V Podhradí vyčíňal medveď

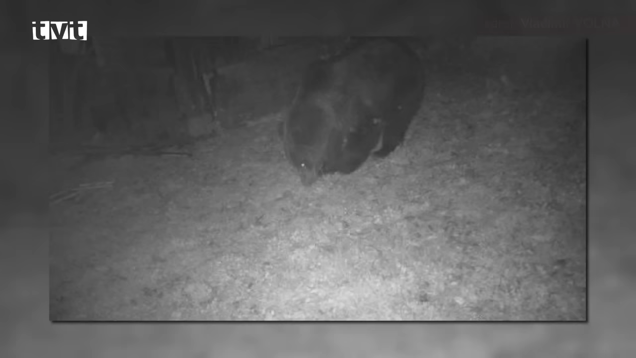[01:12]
Ide približne o 15-ročného jedinca s odhadovanou váhou 150 kilogramov.